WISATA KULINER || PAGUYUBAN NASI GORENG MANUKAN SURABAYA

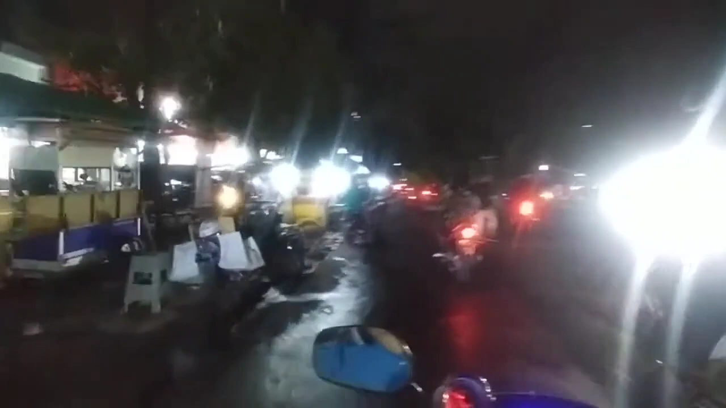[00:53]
Beginilah suasana malam hari Setelah diguyur hujan di daerah Manuan, Tandes, Surabaya